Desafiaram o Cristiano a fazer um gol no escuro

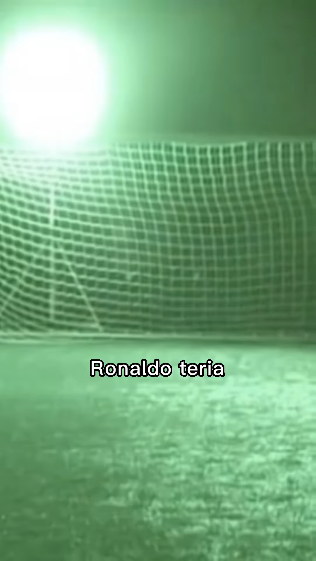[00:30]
E então, após o lançamento ser feito, todas as luzes seriam apagadas e o Cristiano Ronaldo teria que marcar o gol completamente no escuro.